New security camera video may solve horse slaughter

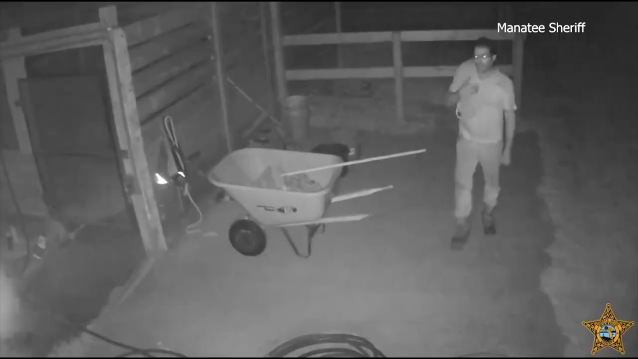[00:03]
Sunday night around 1130, this guy is spotted snooping around a stable. That night or early the next morning, a thief stole a horse, which deputies and the owner later found had been slaughtered for the meat. I think he might as well just go check into the county jail, because to me he's as good as caught.